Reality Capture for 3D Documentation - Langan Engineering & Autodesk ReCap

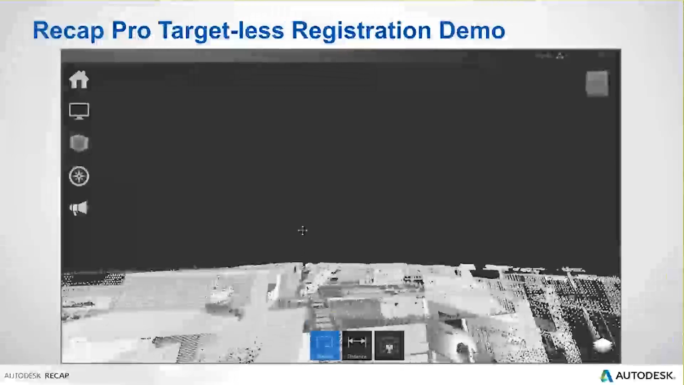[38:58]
But with the ReCap engine inside those different products, which I'll talk about in a moment,
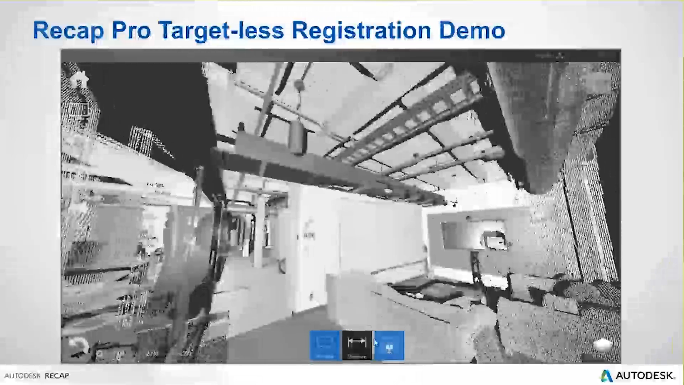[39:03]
it was really easy to manipulate and move around those 3D scans because of the process that we just went through.
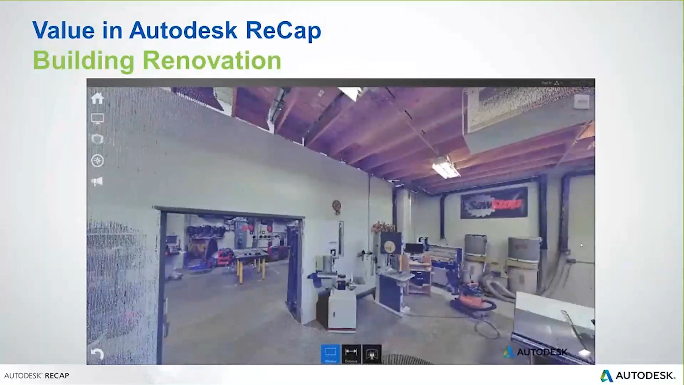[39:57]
We talk about a building renovation. You're looking here at a scan that is
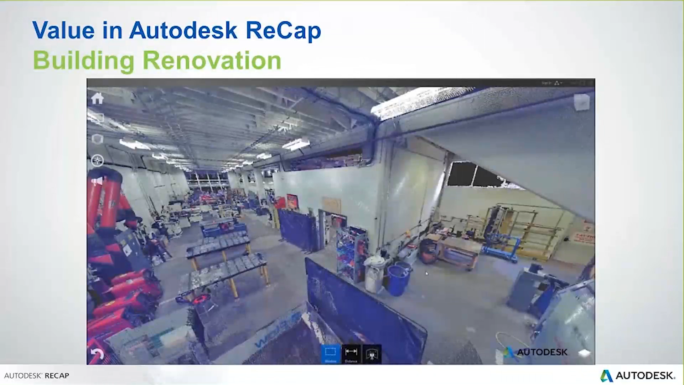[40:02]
a scan of a
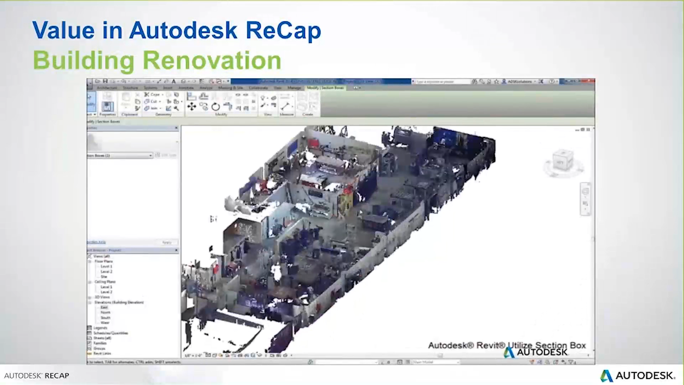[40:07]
tech shop in California and, you know,
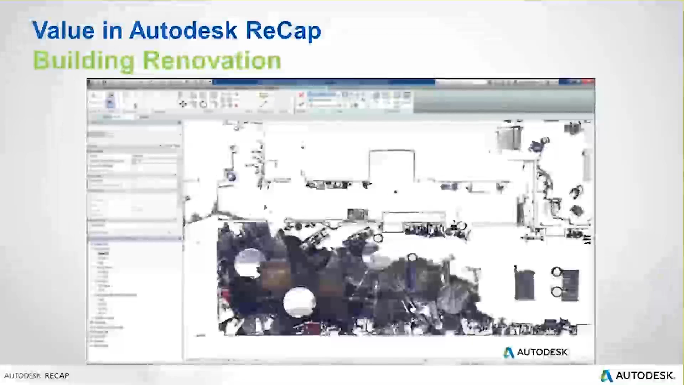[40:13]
simply adding some dimensions here. We can check dimensions. We can lay out walls. We can lay out floors, as you're seeing here.
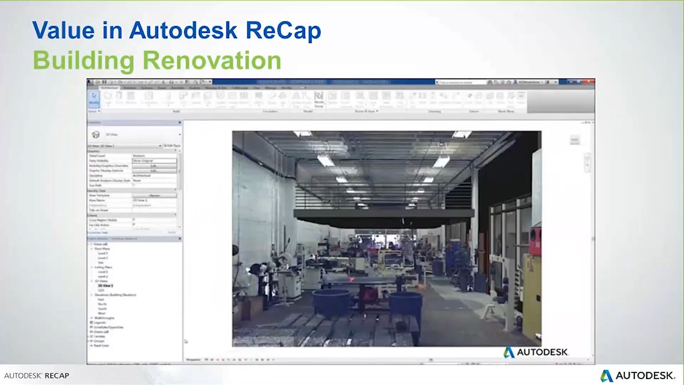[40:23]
And what the key is is we're actually using the scan as the base model. Now, there's a couple of different workflows. Joe showed some amazing examples of using the scan to build a Revit model. So you build a Revit model around that scan. Use the scan as your base. And that is a workflow that absolutely makes a lot of sense in some situations. But in a scenario like this where
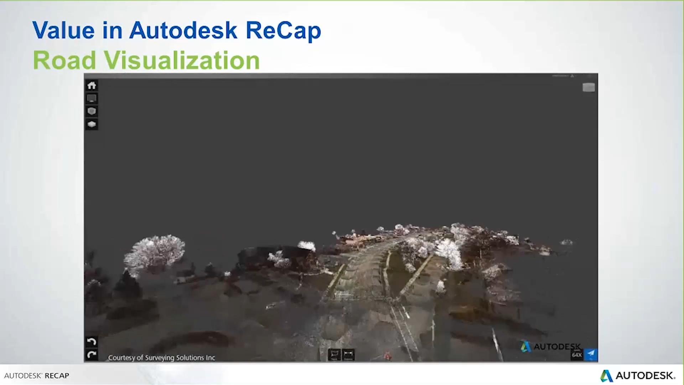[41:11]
Right now this is visualizing that scan inside of Civil 3D.
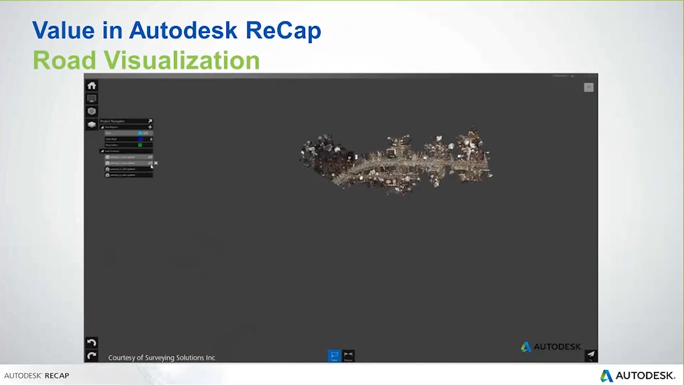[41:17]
You'll notice that that last view just showed several different locations that were identified inside of that scan.
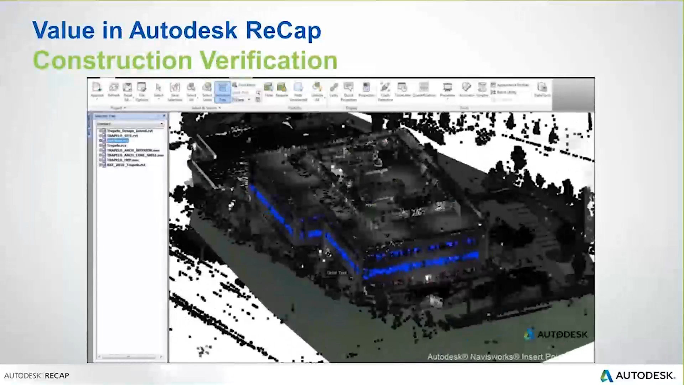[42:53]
When we talk about as-built, to compare designed models to a scan allows us
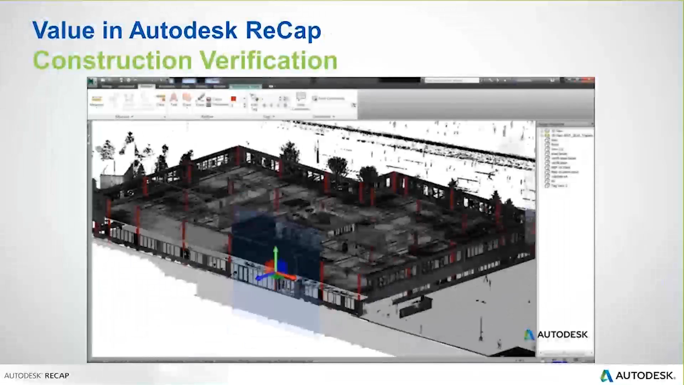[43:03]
to do rapid development of as-built checks or construction verification,
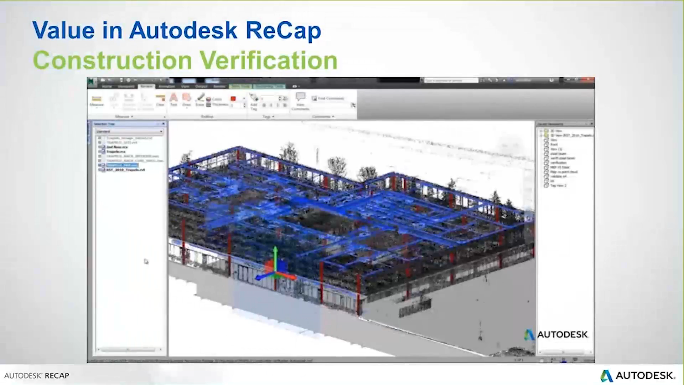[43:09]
whether it's for, you know, of course, HVAC equipment like you see here, or it could be, you know, utilities or,
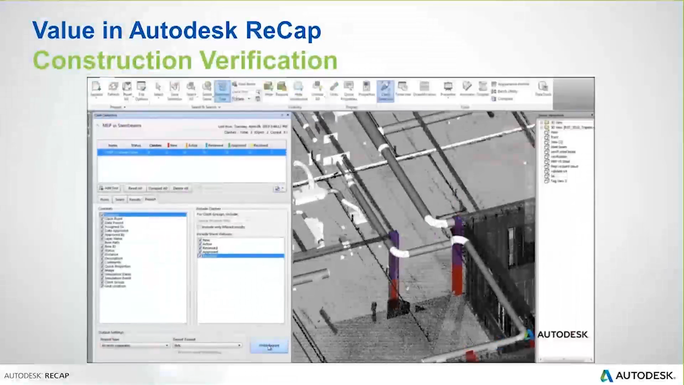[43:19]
of course, rudimentary wall layouts, floor placements, stairs, railings, everything. You can compare your scan data to the model itself.
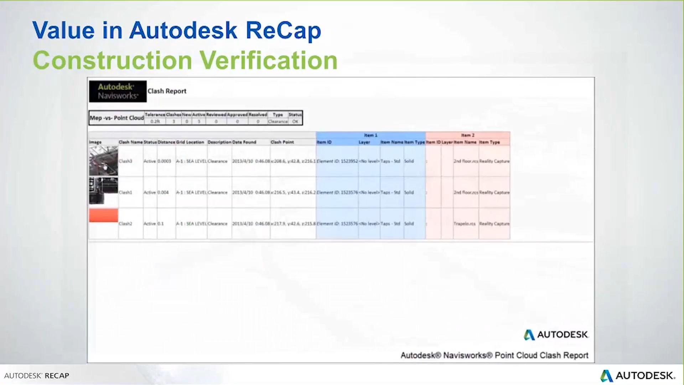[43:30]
Now, one of the last things that I'll talk about with our integration into the product is clash detection.
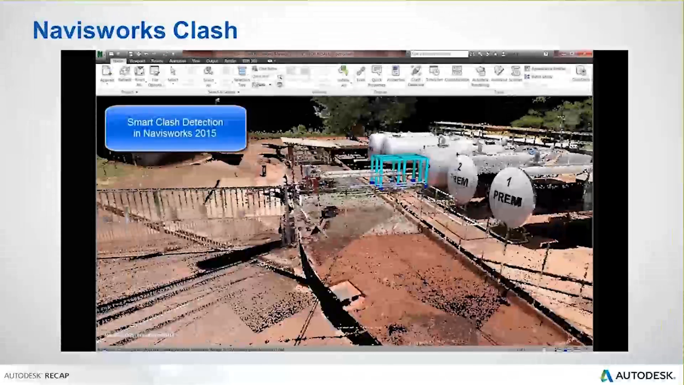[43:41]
In 2015 products, we now have, especially here for Navisworks,
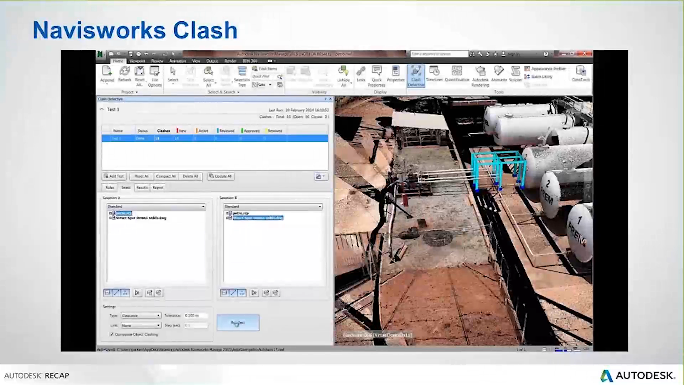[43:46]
we have the ability to isolate the scan itself based on the clash.